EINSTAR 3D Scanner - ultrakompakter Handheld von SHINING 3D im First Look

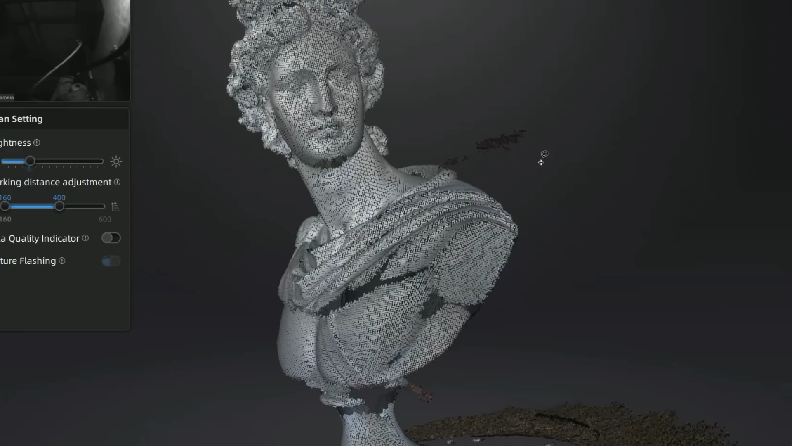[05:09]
Das geht hier mit der Software ziemlich einfach mit einem Lasso-Tool.
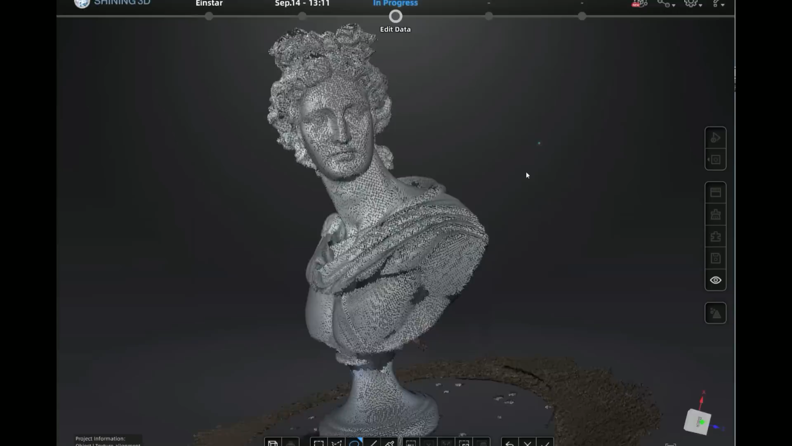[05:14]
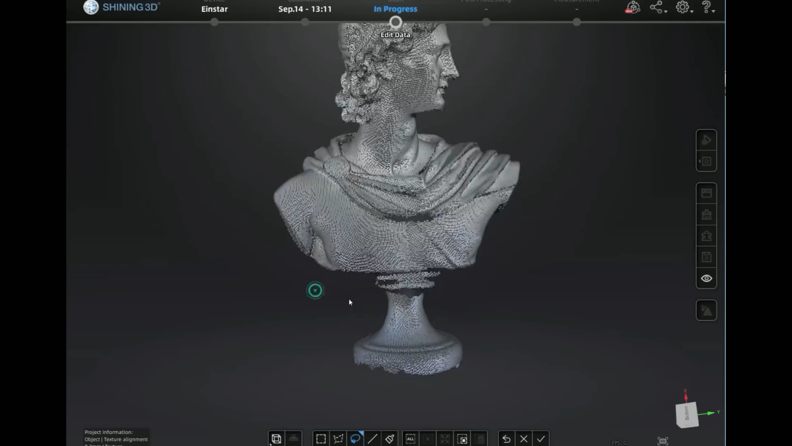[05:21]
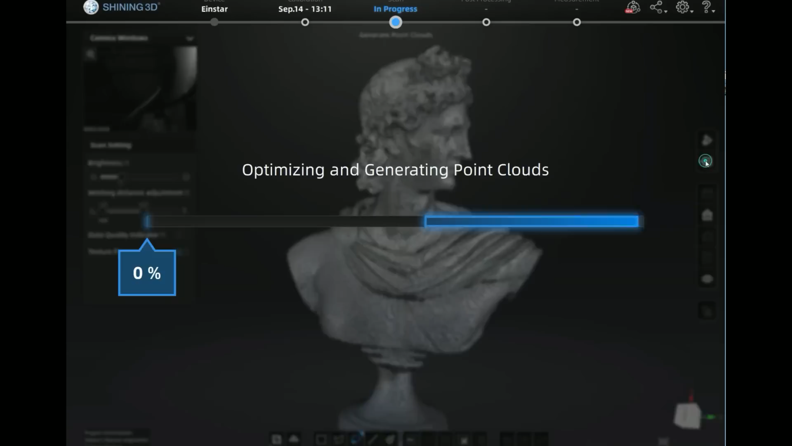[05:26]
Nachdem die einzelnen Gitternetze optimiert und zusammengefügt wurden, nutze ich noch ein weiteres Tool, um die Standfläche des finalen Meshs zu begradigen.
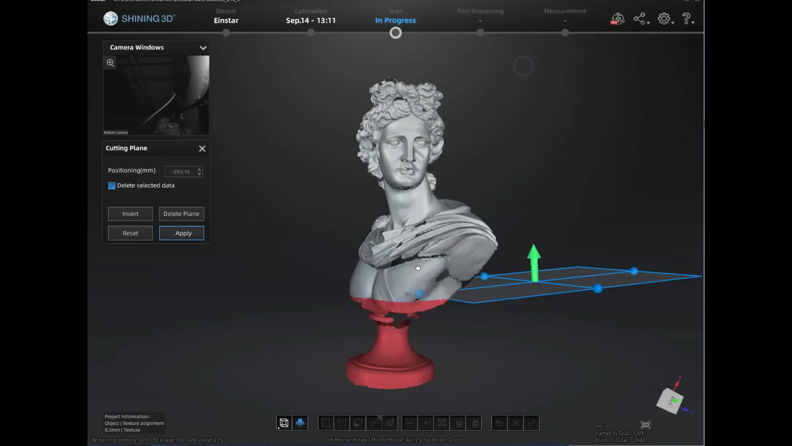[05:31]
Diese Plain-Cut-Funktion ist super praktisch
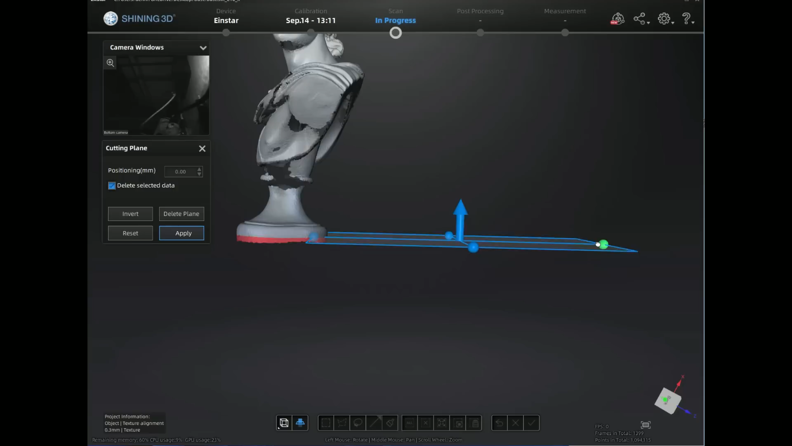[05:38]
und wir müssen dafür nicht extra in eine Drittanbieter-Software wechseln, wie zum Beispiel Mesh-Mixer.
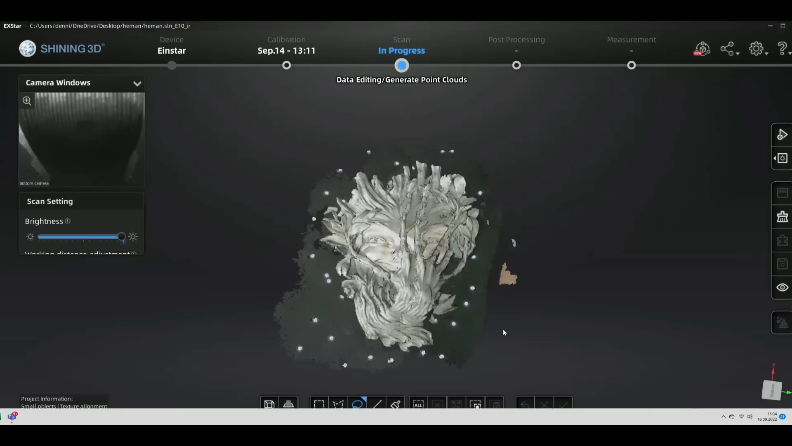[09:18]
Und auch aus diesem sehr flachen Modell hat der Scanner viele und schöne Details herausgeholt.
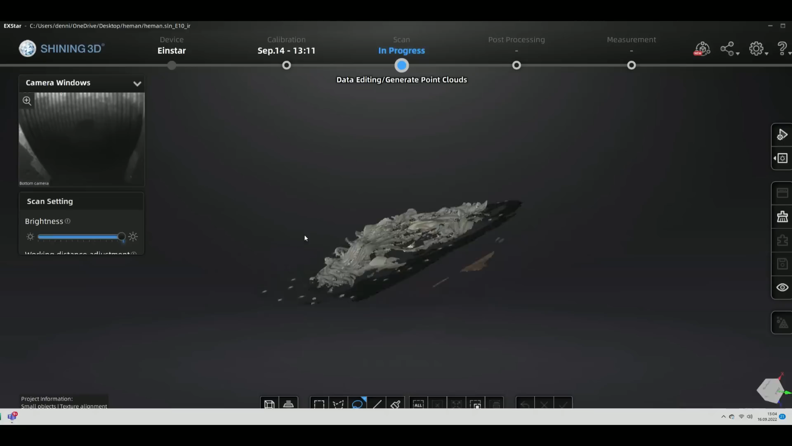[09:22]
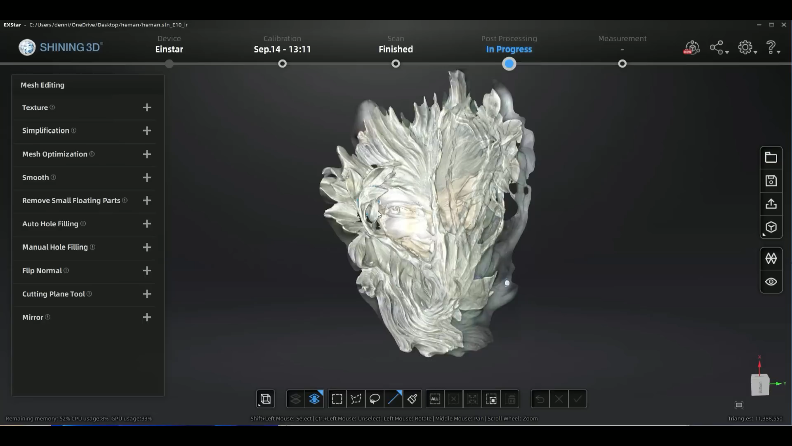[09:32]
Auch wenn wir die Texturen auf dem 3D Modell einmal ausblenden, sehen wir ein wunderschön detailliertes,
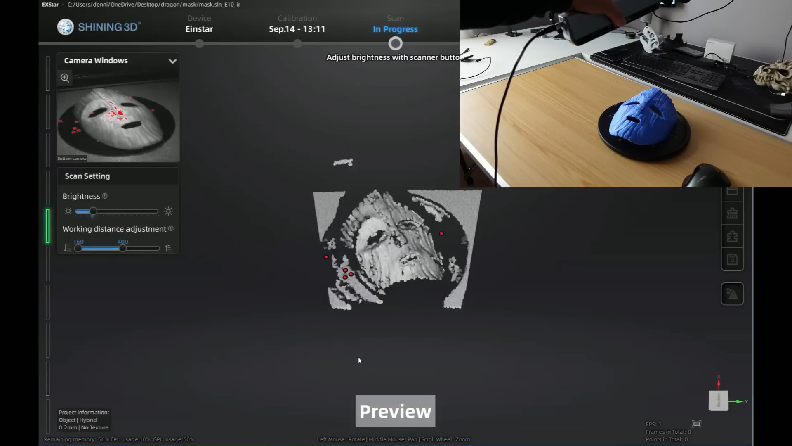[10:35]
Ich habe jetzt einmal auf den Knopf am Scanner gedrückt und wir sind jetzt im Preview Modus. Ich kann jetzt hier mit den Plus und Minus Tasten heranzoomen.
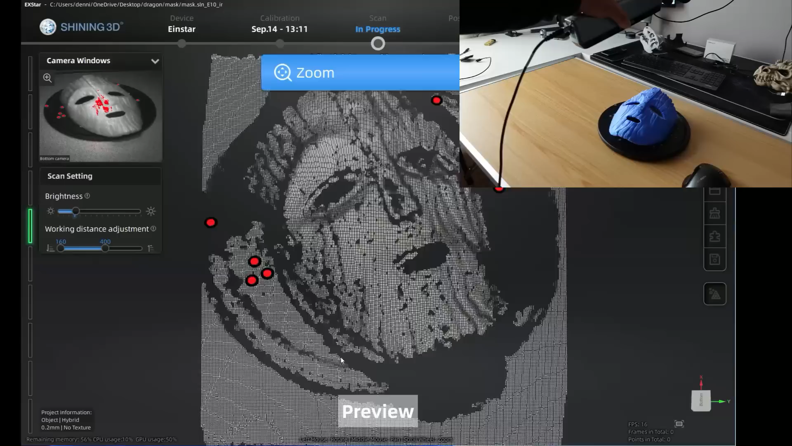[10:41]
Und ich kann umschalten, dass ich mit den Plus und Minus Tasten die Helligkeit einstellen kann.
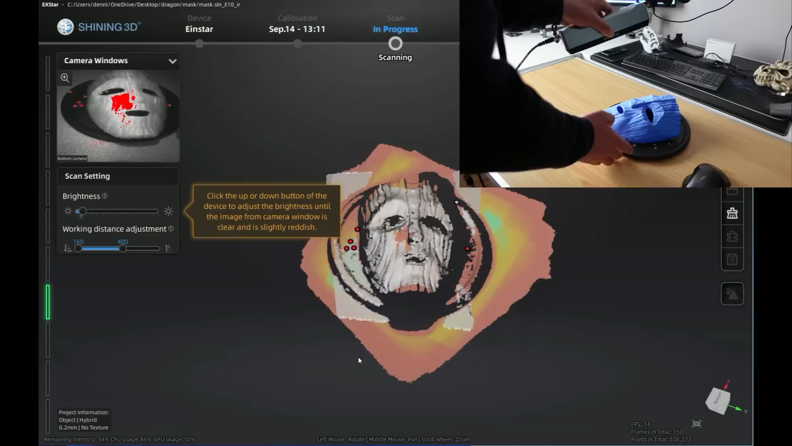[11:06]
Dann drücke ich ein weiteres Mal auf den Button am Scanner und er wechselt vom Preview Modus in den Scan Modus.
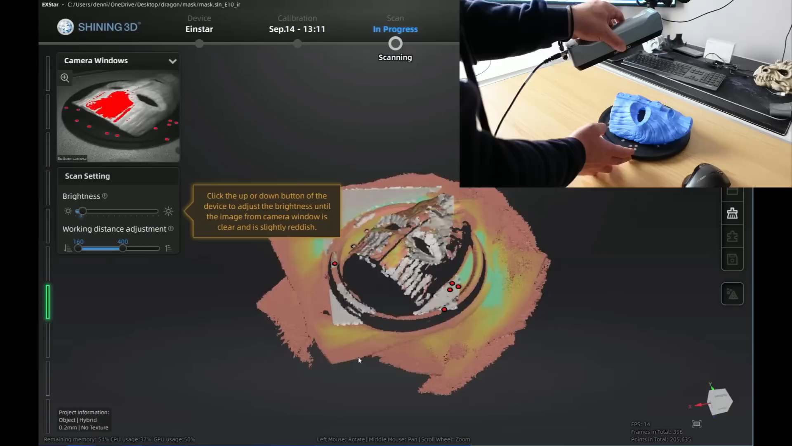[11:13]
Und jetzt kann ich frei mit der Hand das Objekt abfahren.
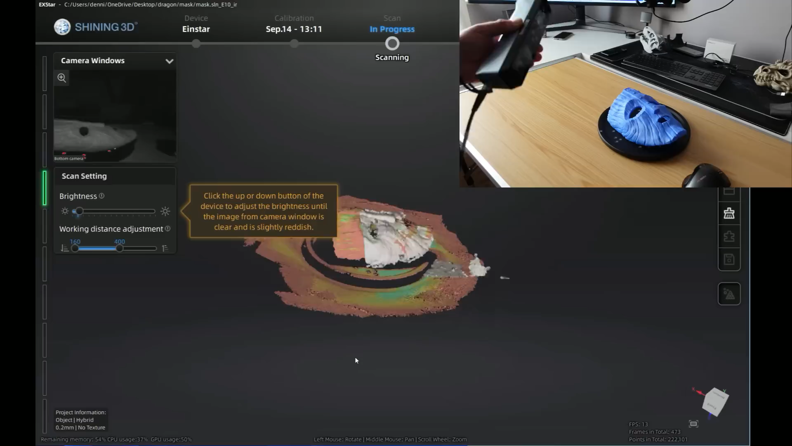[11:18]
Sollte ich einmal das Tracking-Signal verloren haben, gehe ich mit dem Scanner einmal zurück und dann wieder auf einen Bereich,
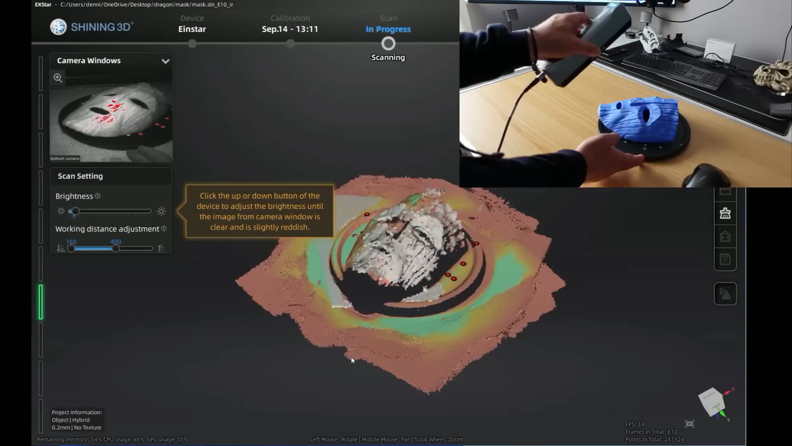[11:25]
den ich bereits gescannt habe und wir können den Scan fortsetzen.
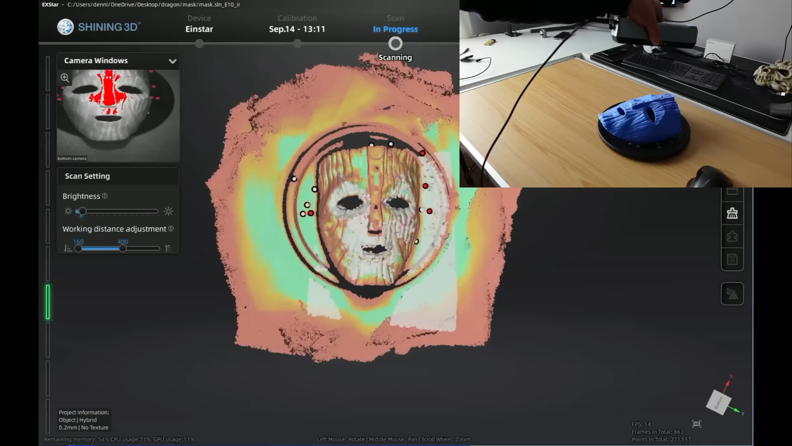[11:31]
Beim Scan ist es wichtig, eine ruhige Hand zu haben und wir sollten natürlich alle möglichen Bereiche von allen möglichen Winkeln her einfangen.
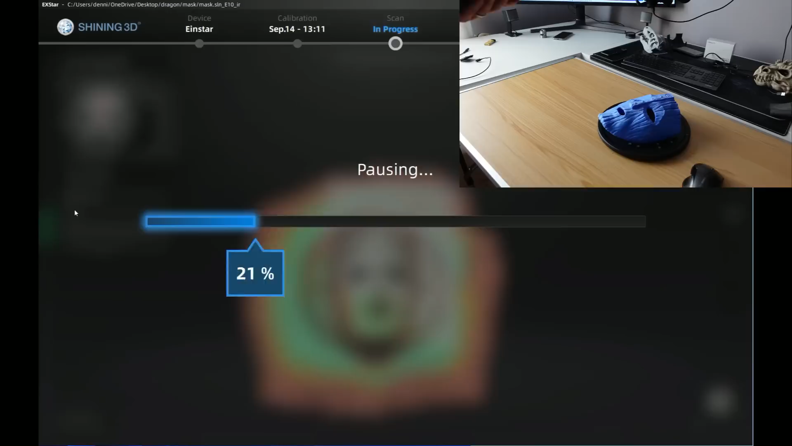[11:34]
Da meine Maske ja auch eine Rückseite hat, pausiere ich den Scan,
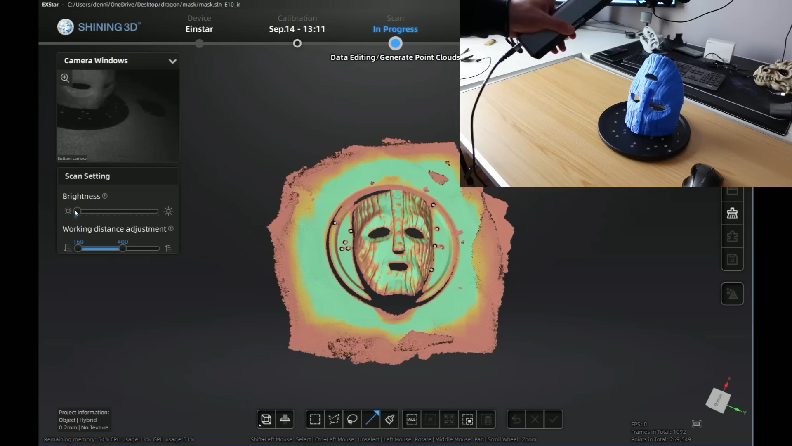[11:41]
drehe die Maske einmal um und setze den Scan dann mit der Hinterseite der Maske fort, sodass nachher die unterschiedlichen Netze zu einem 3D-Modell zusammengeführt werden können.
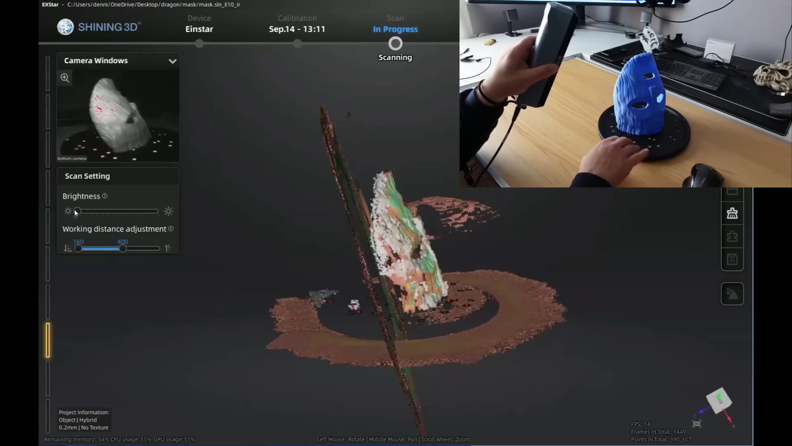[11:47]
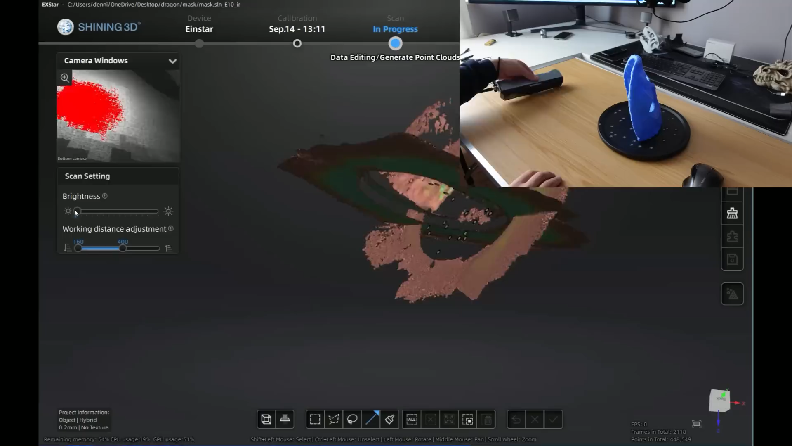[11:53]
Nachdem ich alle Seiten erfasst habe, habe ich natürlich jetzt noch Störmaterial bzw.
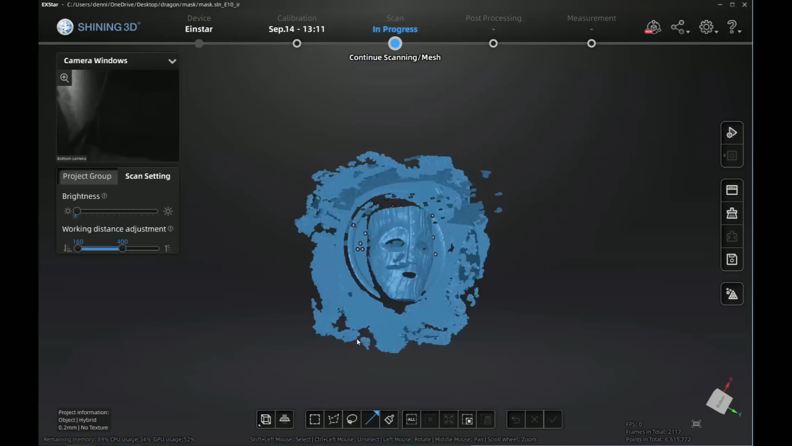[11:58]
Scan-Material auf dem Objekt, was ich am Ende nicht brauche.
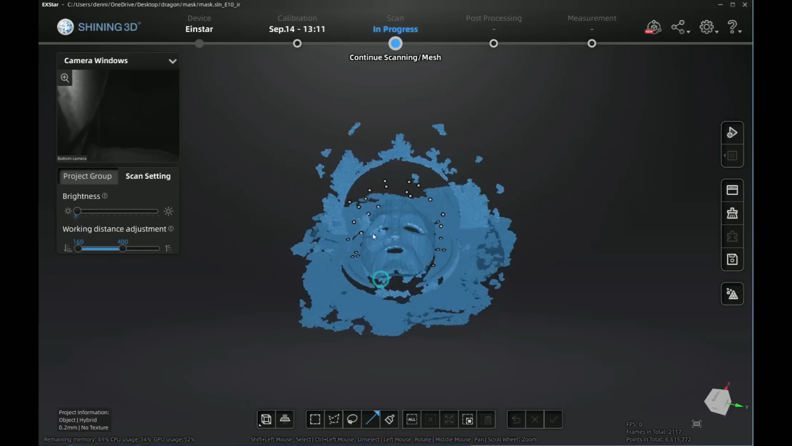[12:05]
Deswegen bereinigen wir das Ganze erstmal. Ich arbeite halt hier sehr, sehr gerne mit dem Lasso,
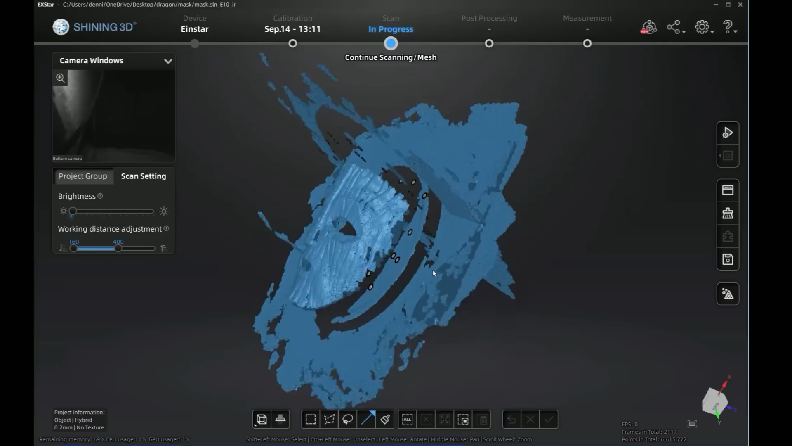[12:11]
um überschüssige 3D-Formen aus dem Scan herauszulösen.
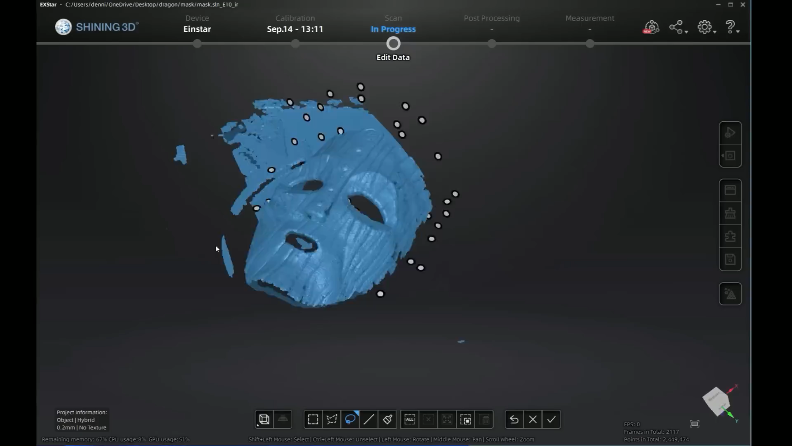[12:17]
Das geht super easy und jeder falsche Schnitt kann natürlich auch wieder rückgängig gemacht werden.